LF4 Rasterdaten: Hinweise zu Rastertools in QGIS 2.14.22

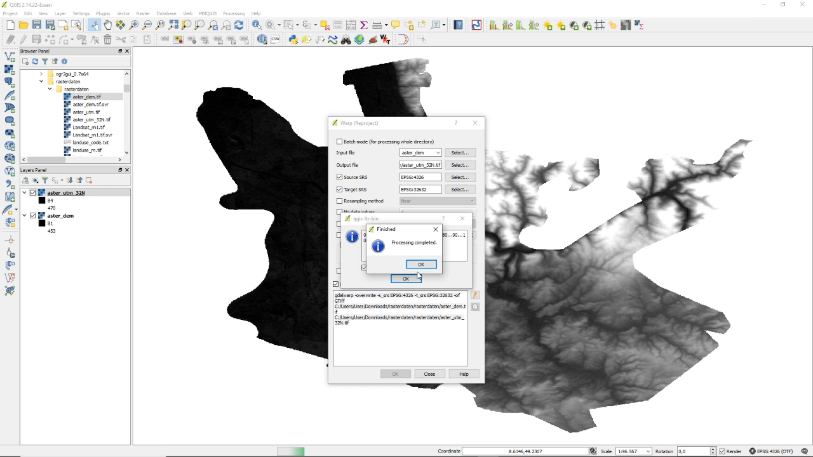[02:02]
das können wir lassen, das können wir lassen, No Data Values 0, das können wir alles so lassen, drücken dann OK, Processing Completed, können wir ausmachen, dann haben wir das gleich dazu geladen, sollte funktionieren, ich mache der Sicherheitshalber einen Test, schmeiße das alte Projekt weg, hole mir mein gerade erzeugtes Geländemodell, ja wunderbar, scheint alles zu funktionieren, hier unten auch, perfekt, Bildschirmkoordinatensystem, Bildschirmdarstellung und Bezugssystem SRS, KBS der Datei selber, stimmen jetzt alle überein, wunderbar,
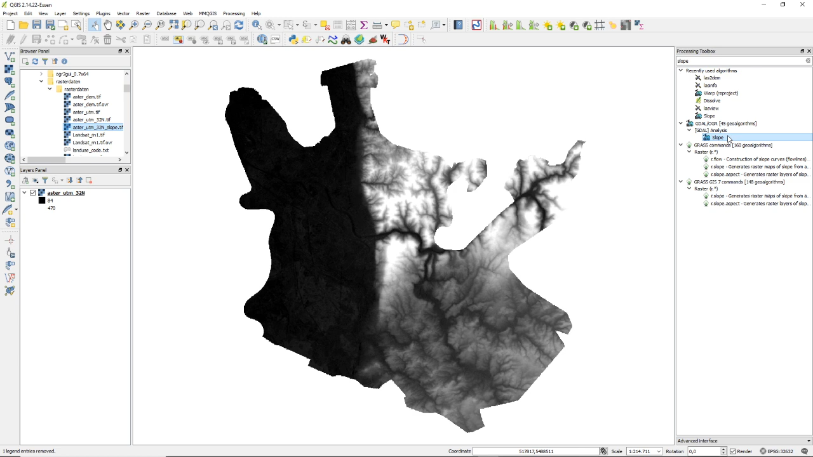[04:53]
Ich zeige es also nochmal, Slope-Aster, das ist unser unprojiziertes und da muss ich ihm einfach nur eine Dateinamen angeben.